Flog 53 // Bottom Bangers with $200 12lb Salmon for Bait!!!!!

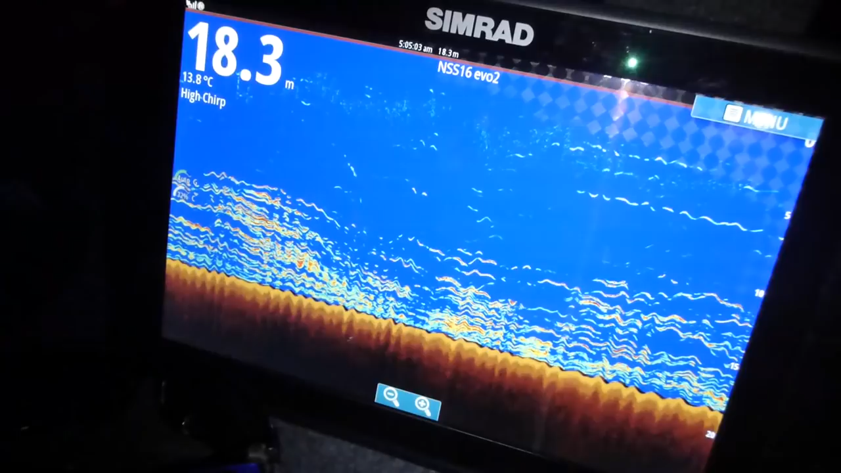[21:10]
On screen: depth 18.3 m, water 13.8°C
The sounder is blowing up. It is loaded down there. And surprisingly, I'm still hooking up with that nub soft bait.